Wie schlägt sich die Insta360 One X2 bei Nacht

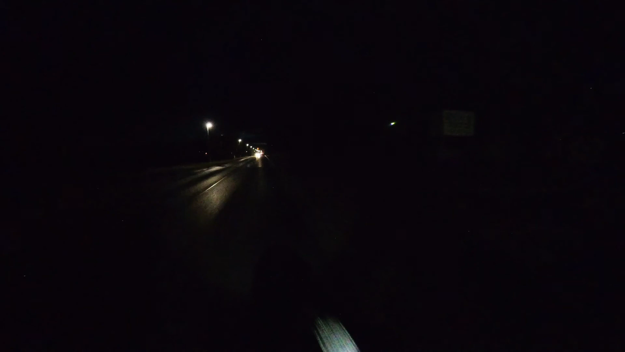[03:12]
Wie gesagt, ich finde die Aufnahme trotz der Dunkelheit relativ gut.